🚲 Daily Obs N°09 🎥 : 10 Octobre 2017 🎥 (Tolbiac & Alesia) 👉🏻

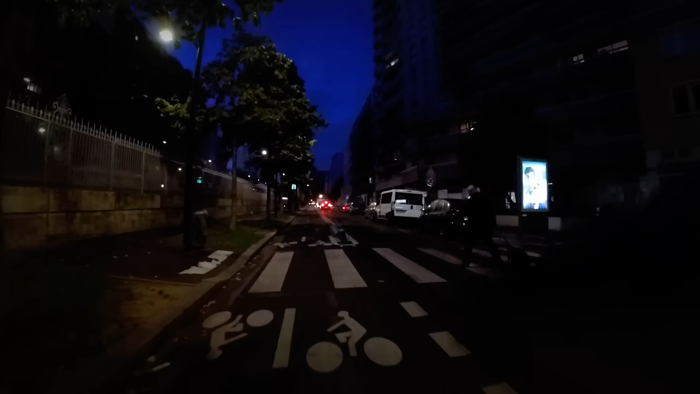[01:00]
paris c'est un itinéraire qui n'est pas séparé de la chaussée mais qui sur la chaussée en fait voilà c'est un itinéraire que
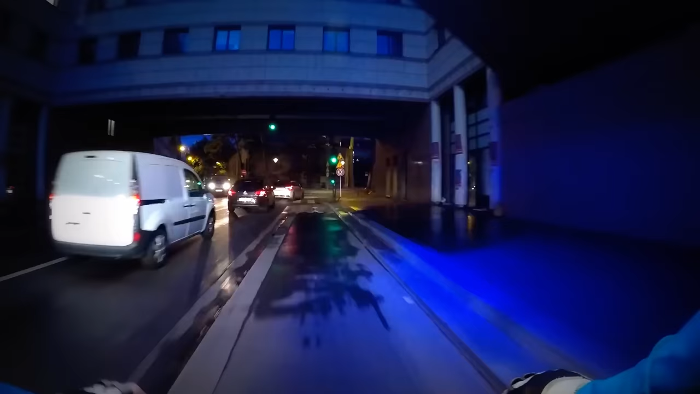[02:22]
là j'arrive à un endroit où il ya une autre voie de bus et tu vas voir ici que ça mord voilà
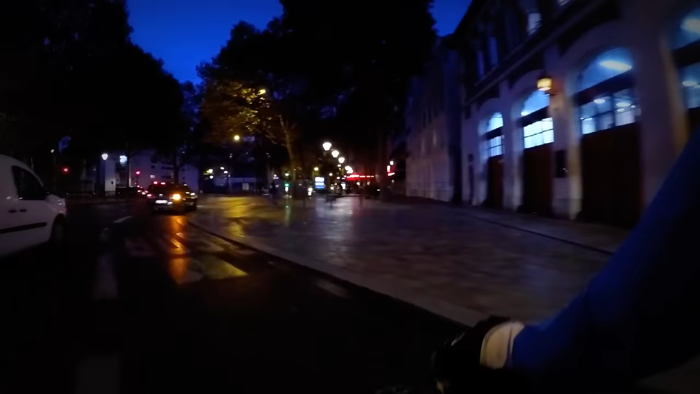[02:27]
ça mord systématiquement sur la voie de bus donc prudence méfiance bon là
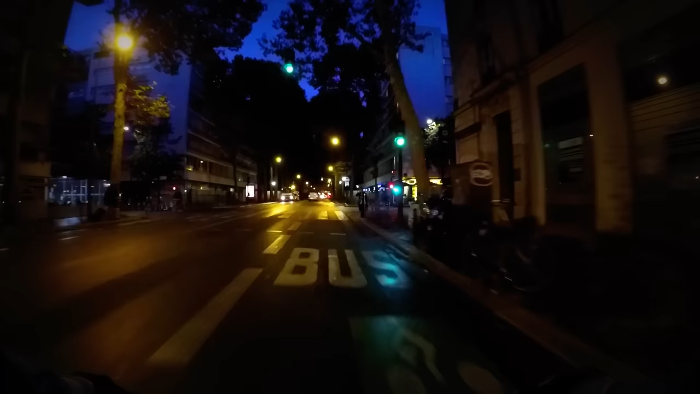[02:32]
c'était le 70 km heure du jour en zone 30 plus feu rouge voilà le feu rouge
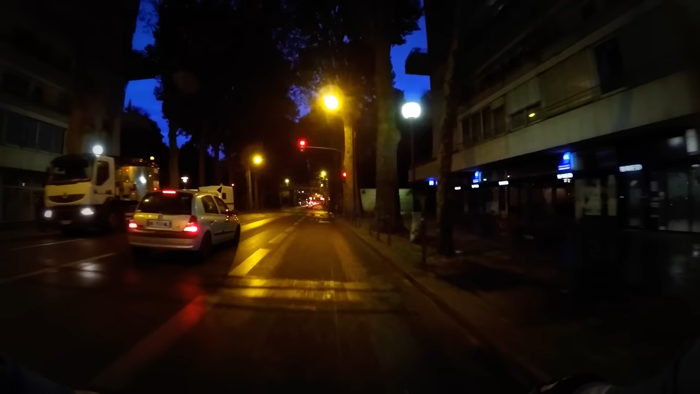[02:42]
moi j'ai un petit panneau alors je passe évidemment là on s'approche
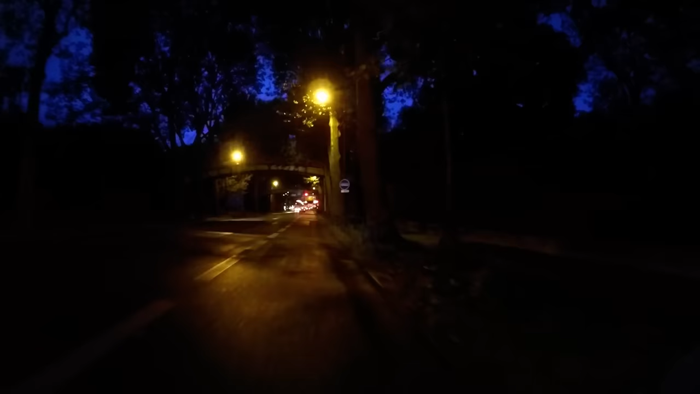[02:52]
du pont je dis pas de bêtises le pont de tolbiac là c'est juste magnifique voilà j'en ai même fait un petit film